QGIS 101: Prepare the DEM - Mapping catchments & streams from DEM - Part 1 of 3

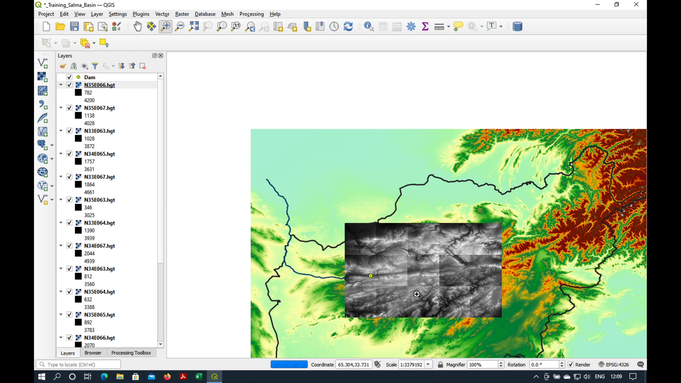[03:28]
Now, we've basically got a whole grid of different digital elevation models here. And what we need to do is to merge them into one. So we go to Raster Miscellaneous Built Virtual Raster.
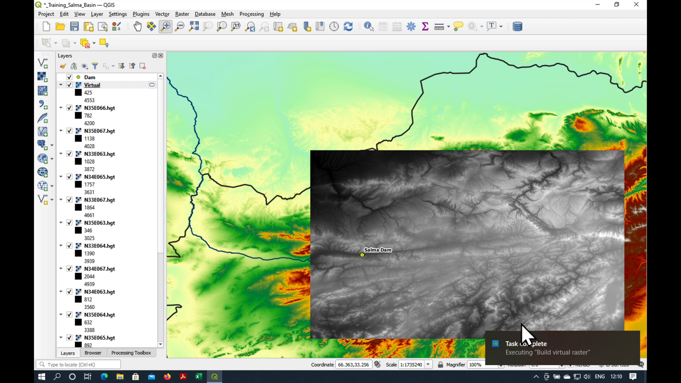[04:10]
mosaic of all the rasters. And the next step is to clean up all these layers, which we don't need.
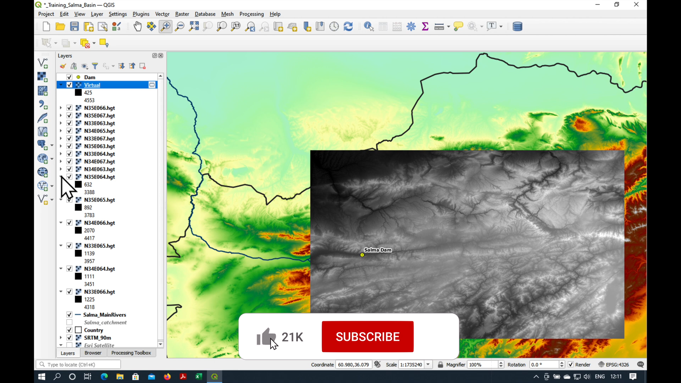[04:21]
So I'm just going to delete them all. Remove. So our virtual raster looks a bit boring. Let's transfer the styles from the SRTM 90. Right-click, Styles, Copy Styles. Right-click, Styles, Base Style.
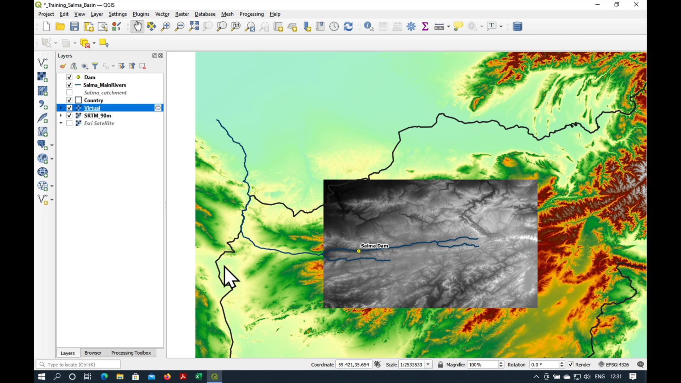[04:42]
Okay, and let's switch off our 90 meter digital animation model.
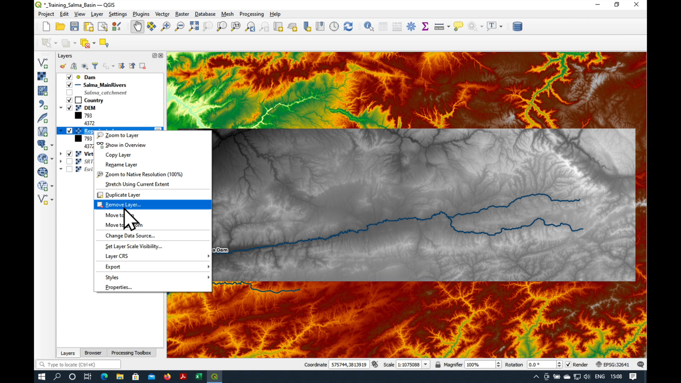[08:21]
Let's get rid of the virtual layers. And another thing is, let's copy the styles across.
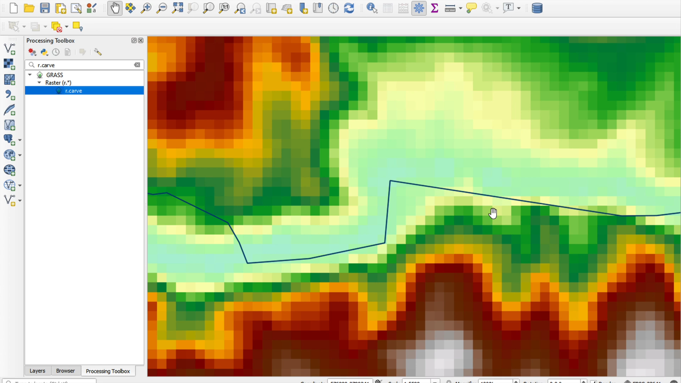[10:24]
it is far more precise and accurate than this river here, which has obviously been digitized from far away, maybe something like this. So, we can get a far more accurate representation of our river if we just calculate it from the dem,